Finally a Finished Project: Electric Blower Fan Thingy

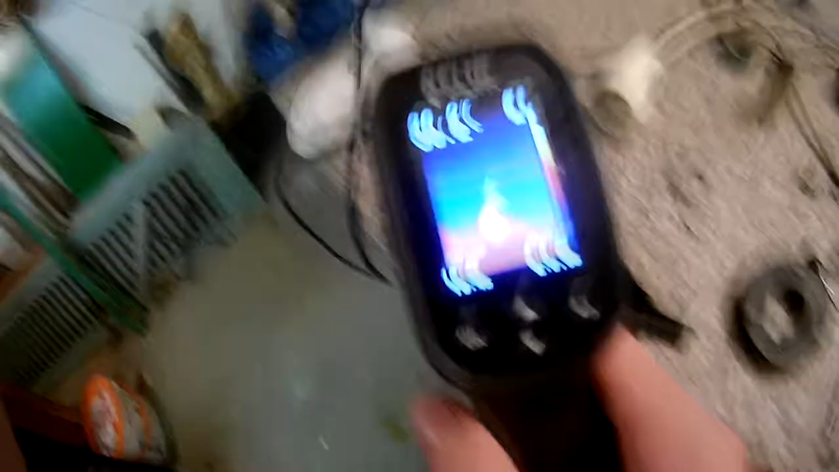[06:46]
this camera where you can't see shit oh my god
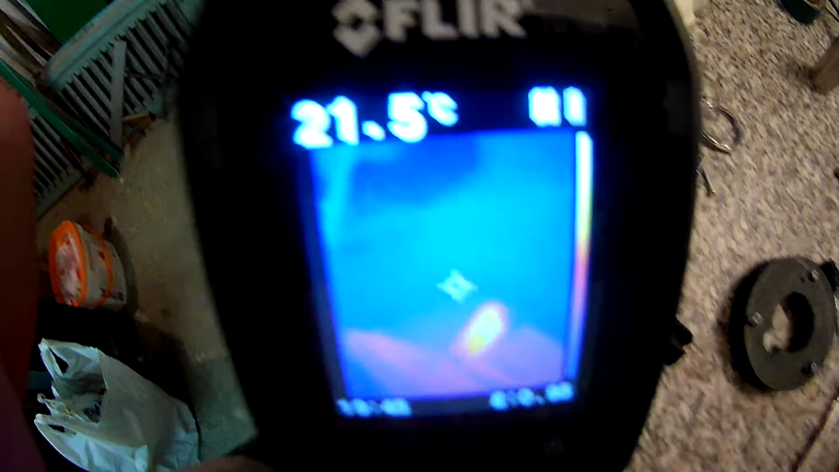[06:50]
On screen: spot 21.5°C
yeah you see this really bright stuff there that's 40 degrees